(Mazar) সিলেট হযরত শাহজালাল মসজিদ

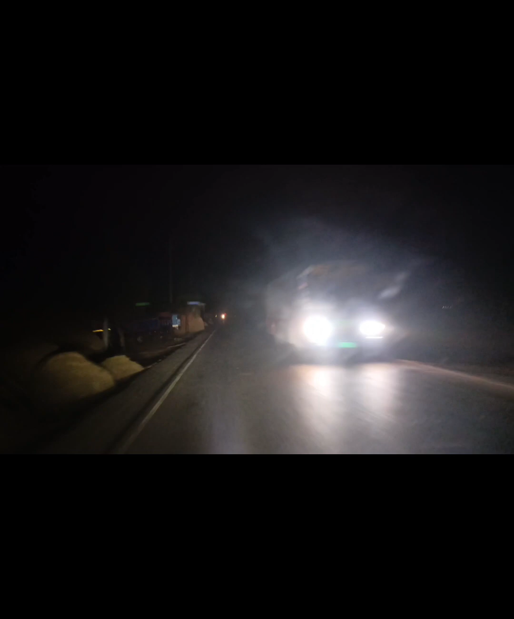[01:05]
বাট মাঝে মাঝে দু একটা গাড়ি দেখা যাচ্ছে, কিন্তু রাস্তা বেশিরভাগ ফ্রি থাকার কারণে আমরা এখন বিরতি নিয়েছি বন্ধুরা একসাথে মিলে।